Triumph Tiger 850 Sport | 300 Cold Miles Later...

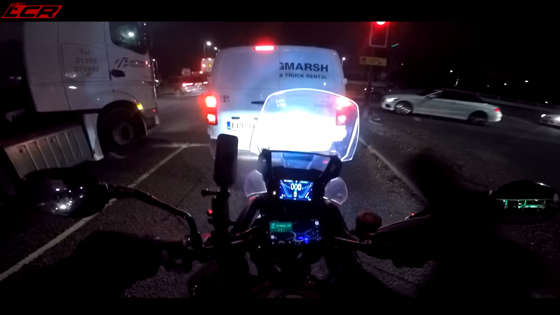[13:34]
I've been riding for three hours and 25 minutes in total, and 208 miles we've covered, and about eight miles range left. The fuel light's been on since 50 miles, so the fuel light comes on at 50 miles on the countdown.
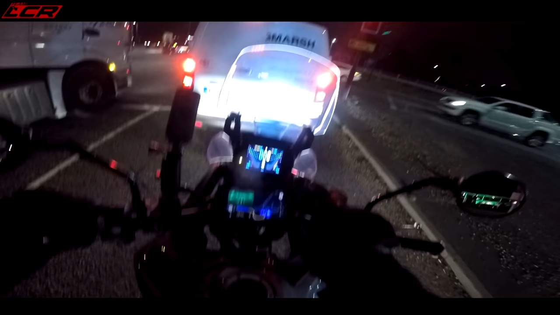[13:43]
But, uh, and it reckons 51.8 miles per gallon, and I've been sitting between 70 and 90, so I've not been taking it easy. So, sort of, 220 miles range to a tank, bloody fantastic. We're also in traffic hell now.
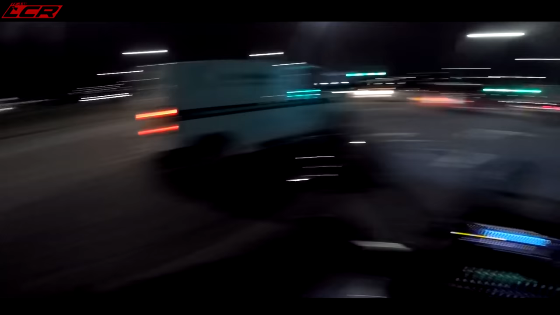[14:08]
Five o'clock, traffic hell. We want to get in there. You can't get in that way.